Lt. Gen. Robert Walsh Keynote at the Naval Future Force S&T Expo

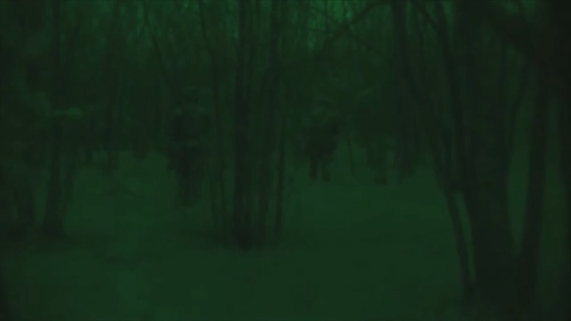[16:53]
compass enabled the platoons to get into position before dawn.